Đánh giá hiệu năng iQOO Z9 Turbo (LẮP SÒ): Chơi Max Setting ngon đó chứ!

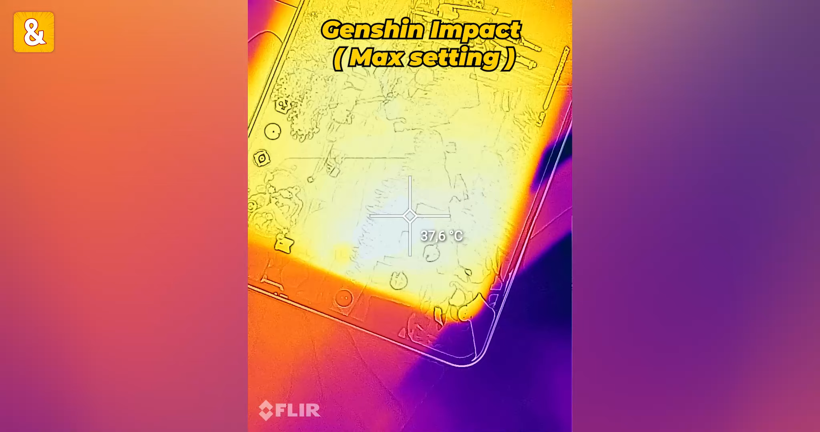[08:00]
On screen: spot 37.6°C
nó lên khoảng 37,5 độ C nhiệt độ mặt sau khu vực con chip nó khoảng 35,6
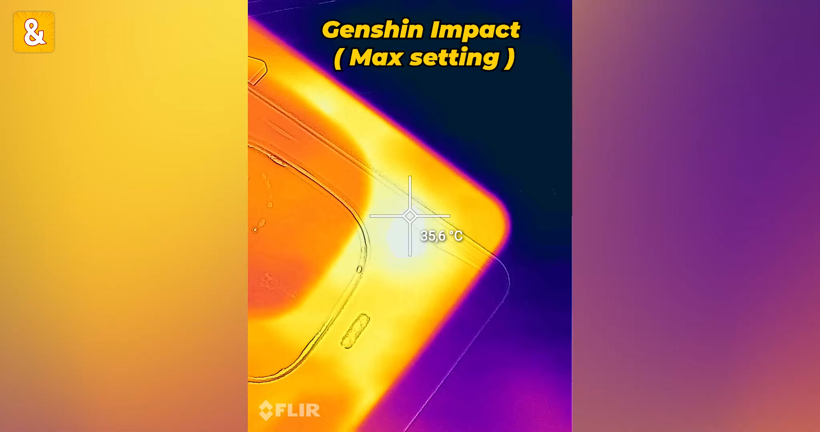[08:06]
On screen: spot 35.6°C
này các bạn và con sò thì mình vừa mới bỏ ra tầm khoảng
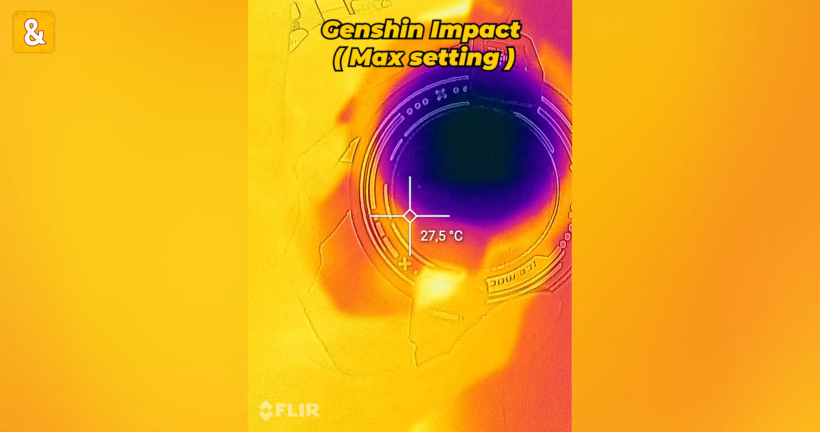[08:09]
On screen: spot 27.5°C
30 giây hơn 30 giây thôi
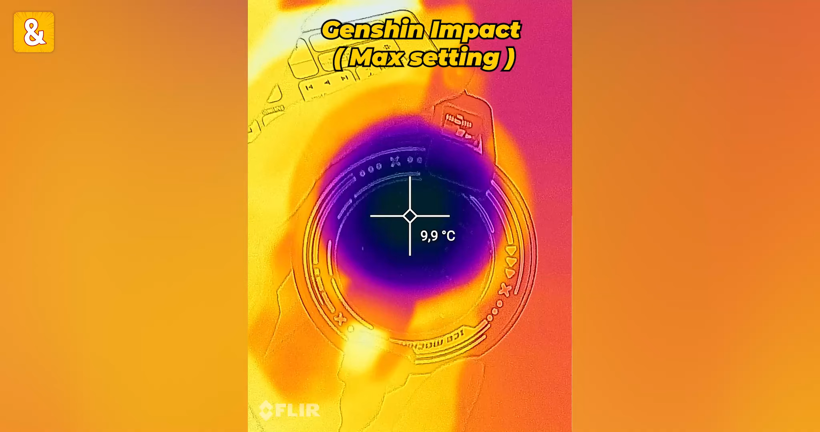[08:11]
On screen: spot 9.9°C
ở khu vực giữa này thì nó cũng khoảng 9,7 độ C
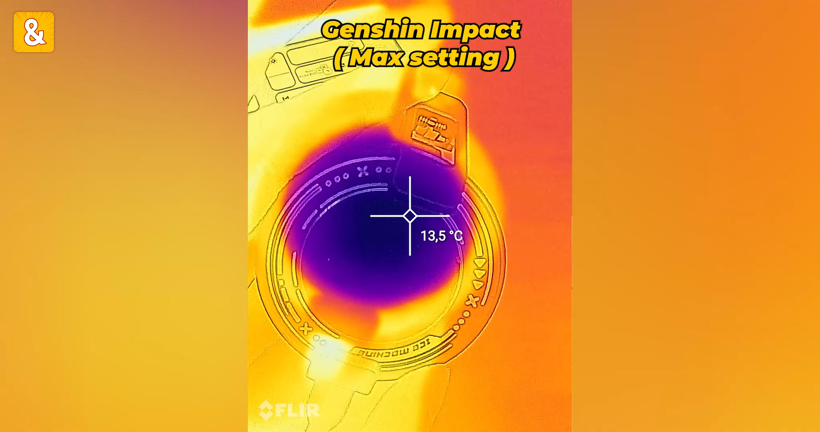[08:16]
vẫn còn hơi hơi nóng tí đây là tổng tầy F-S Kenshin Max setting có lắp sò lạnh các bạn ạ đó,